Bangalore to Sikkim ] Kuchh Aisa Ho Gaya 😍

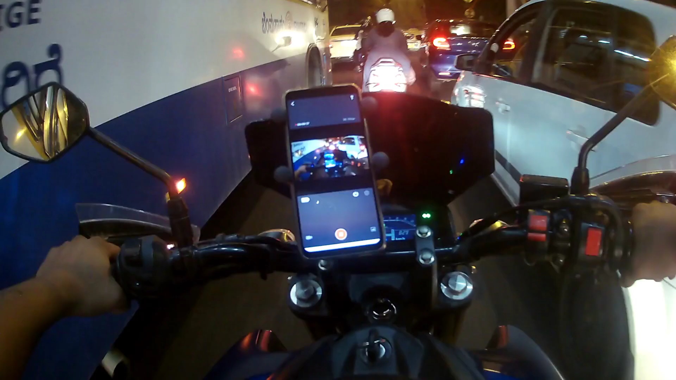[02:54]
फिलाल में इभी इंदान अगर भी पोछने वालो सांफटाई पे निकला था बोध ट्राइफिक है बाई बोध ट्राइफिक है इधर नग्रूल पे अज़ाओ शिक्किम पे घपाऊंगा